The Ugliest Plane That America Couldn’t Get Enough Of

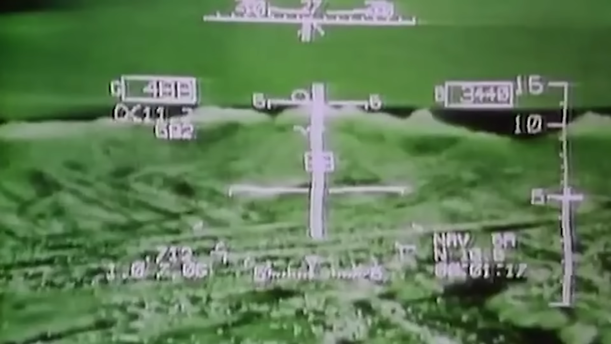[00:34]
Yet here it is three decades on, hurtling towards Saddam Hussein's forces on the front lines of Operation Desert Storm.